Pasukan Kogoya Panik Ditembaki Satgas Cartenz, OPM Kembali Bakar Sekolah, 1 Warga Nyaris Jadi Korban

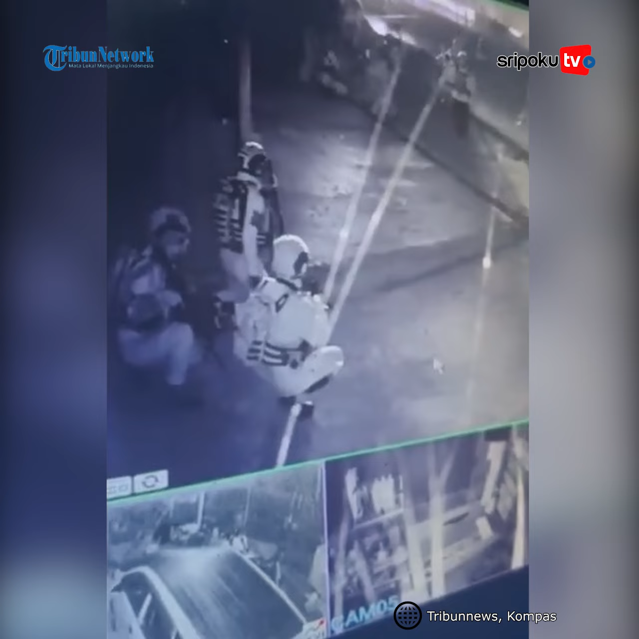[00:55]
Dua anggota KKB pimpinan Udios Kogoya itu pura-pura beli rokok.